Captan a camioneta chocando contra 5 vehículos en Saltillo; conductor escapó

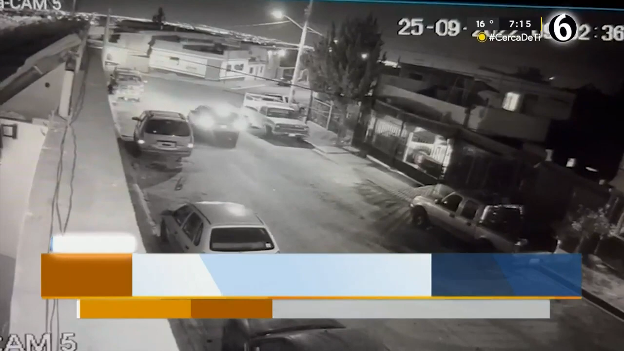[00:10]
Estos hechos se registraron este domingo aproximadamente a las 9 de la noche.